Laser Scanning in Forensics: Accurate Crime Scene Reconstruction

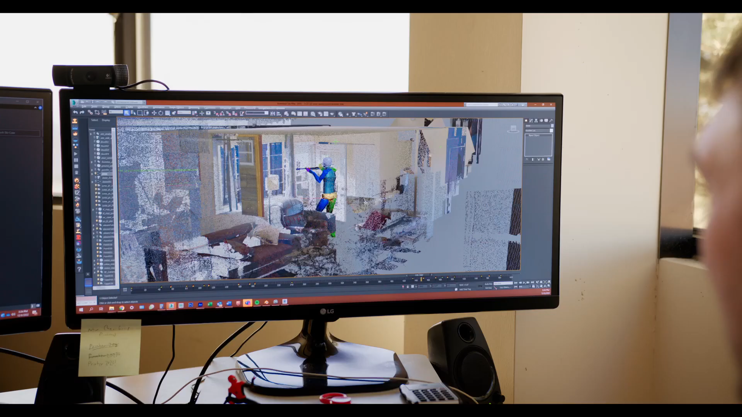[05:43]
And there was roughly 10 seconds of video where the individual was relatively motionless and just standing at the door, aiming the rifle out the door.
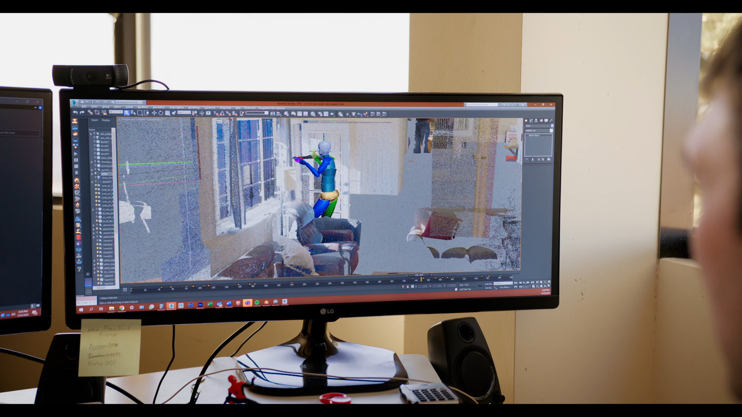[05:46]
One of the hurdles in this case is it was a couple of years old.
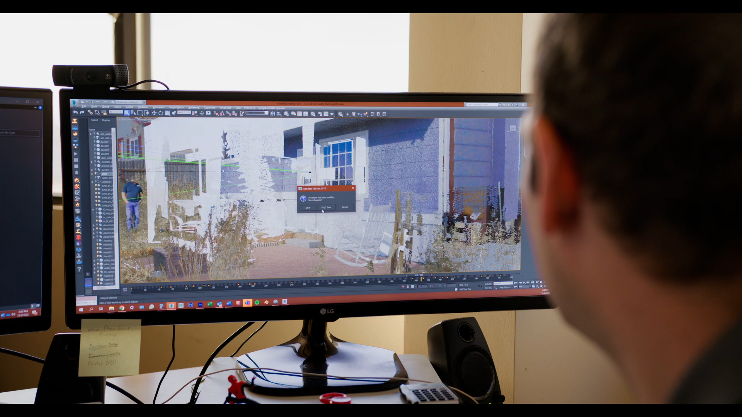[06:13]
in the backyard of the residence, and then the road that ran parallel to the field. And we were able to combine those laser scans and generate an overall point cloud that was able to forensically rebuild the scene.
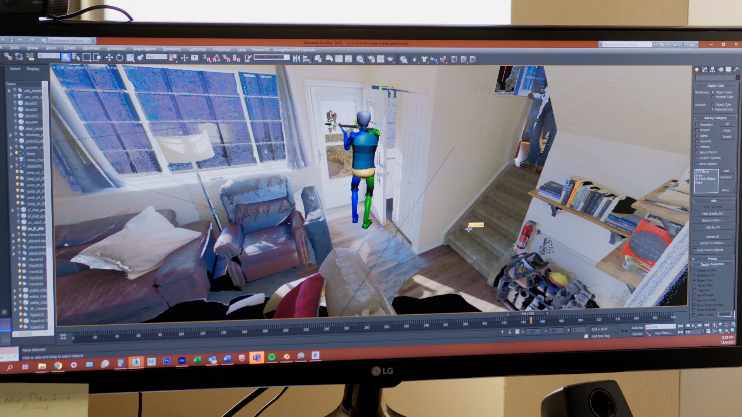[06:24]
And we now had a 3D rendering of that short clip of him pointing the rifle out the door. And so once we had that 3D rendering,
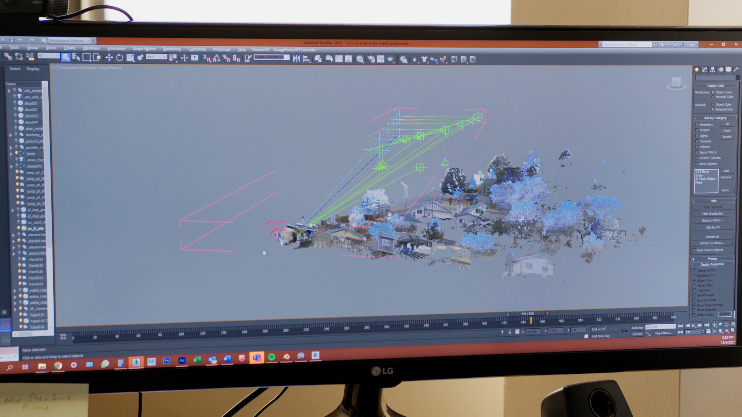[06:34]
we were able to place a perspective over the top of it and place a line out into space roughly to where the individual was shot.
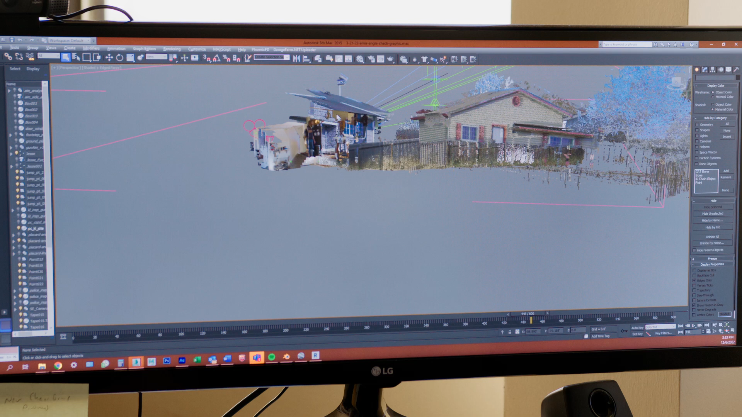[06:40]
Through that analysis, we were able to determine that he was actually pointing the rifle approximately 50 feet north of where the individual was located in the field.
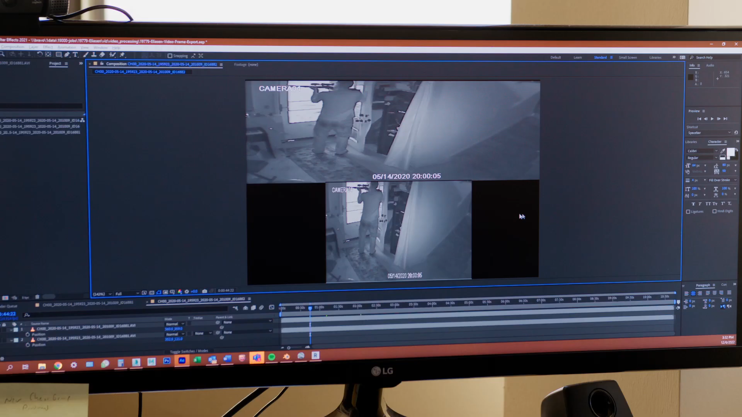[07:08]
place figures within that scene and to,
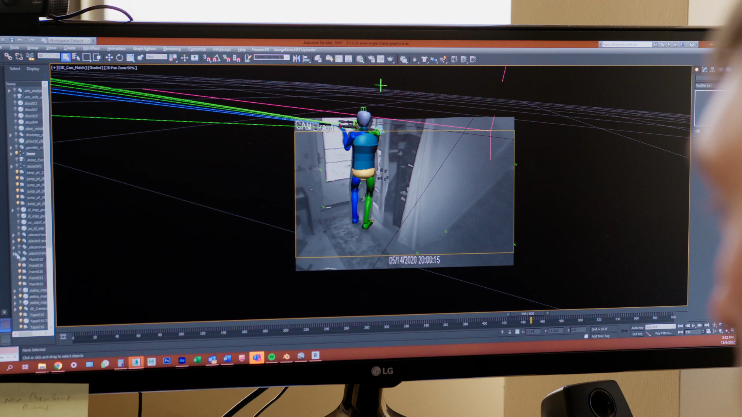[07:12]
you know, look at it from every single possible axis and angle So that you could get a physical,
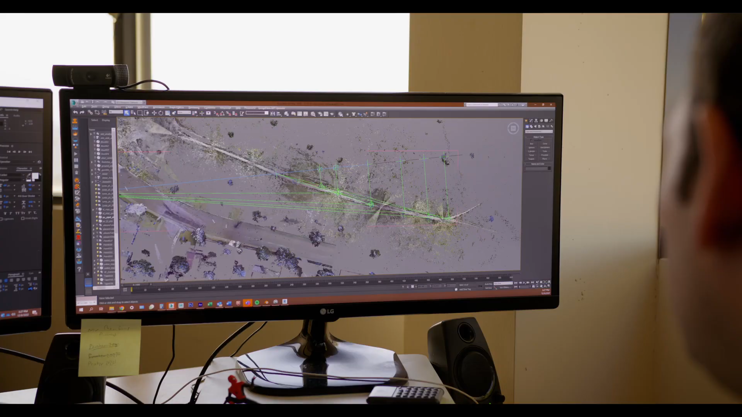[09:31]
when you tie that down to it, now you can analyze that from whatever perspective. Figure out exactly what happened and then figure out, by example, which direction the firearm was pointing.
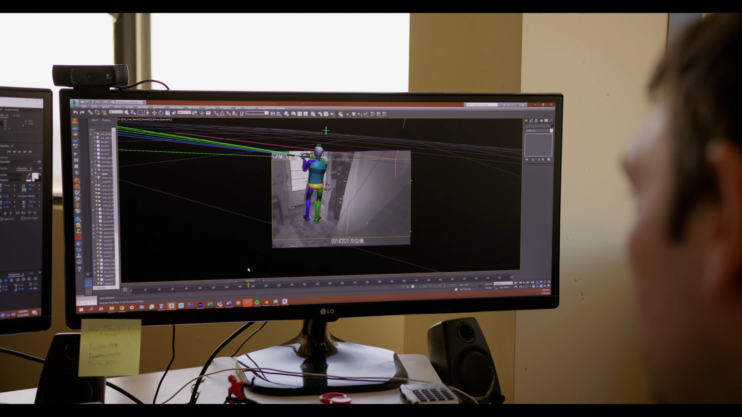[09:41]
And it turns out
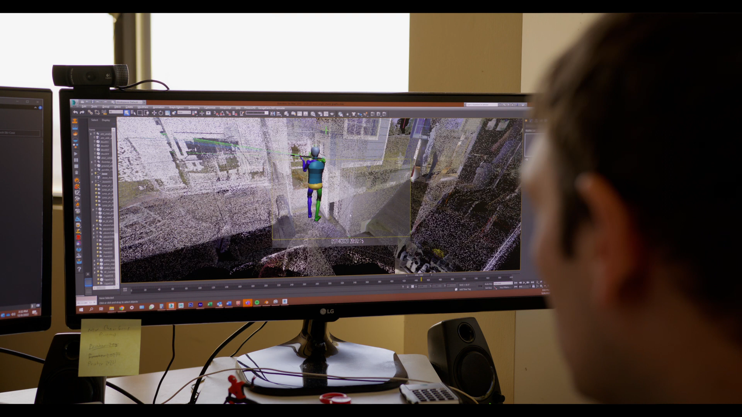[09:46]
that that firearm is not pointing where people thought it was.